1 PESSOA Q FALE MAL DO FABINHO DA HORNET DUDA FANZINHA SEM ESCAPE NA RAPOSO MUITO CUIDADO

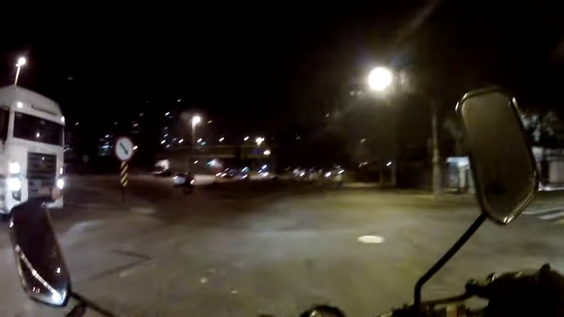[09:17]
É um cara que merece tudo de bom. O cara aqui no, né? Trânsito total aqui, mano. Opa, carrinho, vai. Ixi, caminhãozinho, deixa o caminhão, que a bichinha não tem muito torque. Então vamos esperar.